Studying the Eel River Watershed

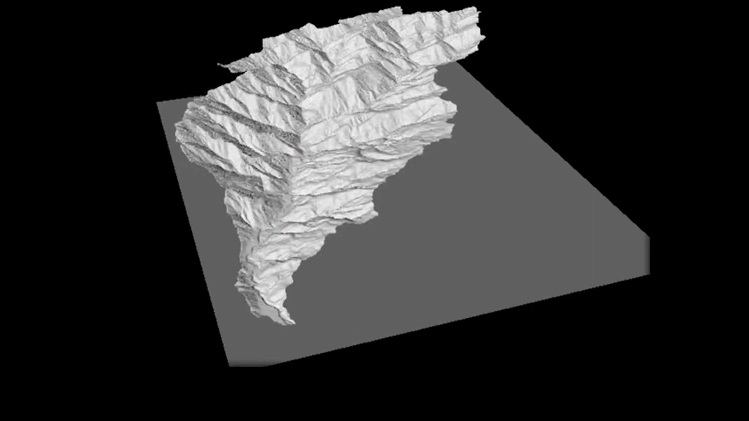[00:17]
Our group is focused on watersheds.
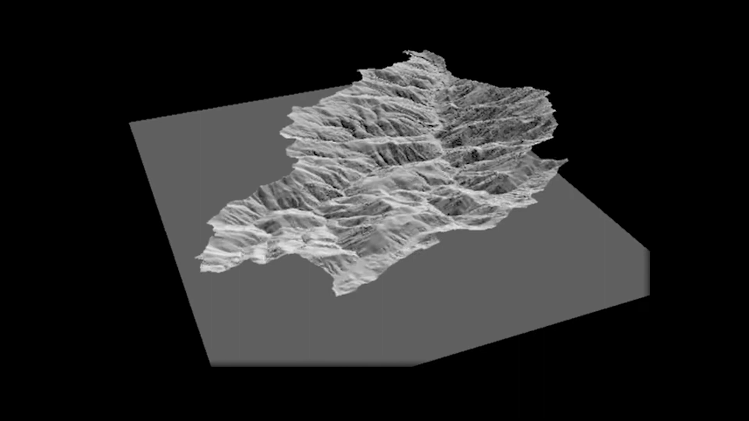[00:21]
A watershed is the area that drains to a common point. The Eel River drains about 9,500 square kilometers, and it has only one dam on it.
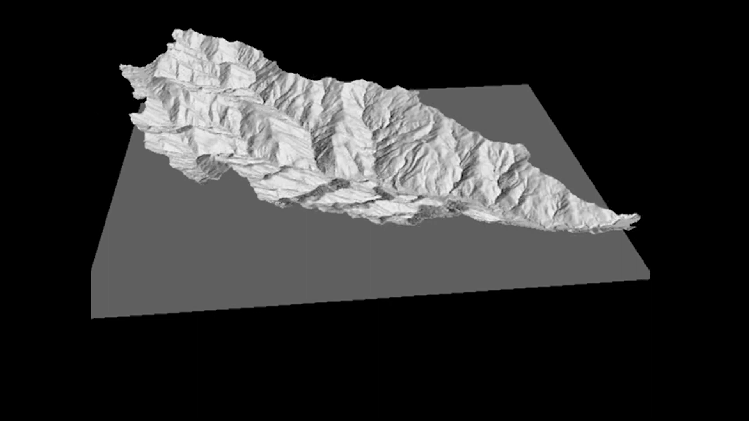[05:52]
And so if you can understand how the hydrology works of a hillslope,
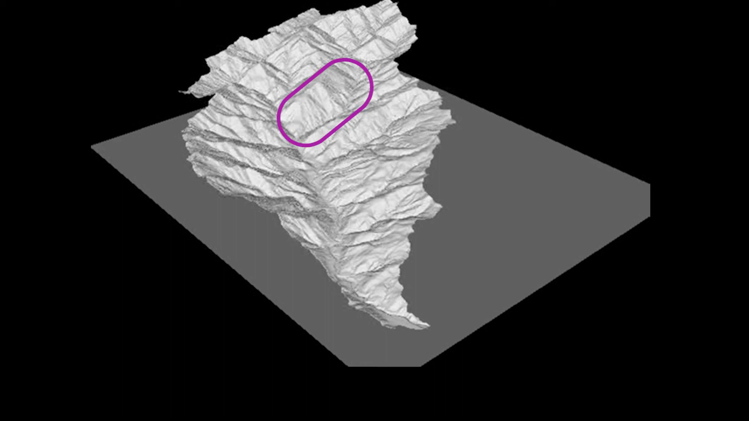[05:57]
one hillslope, really well, then you can say, well, I just multiply that times all the hillslopes and watershed and I can tell how the watershed works.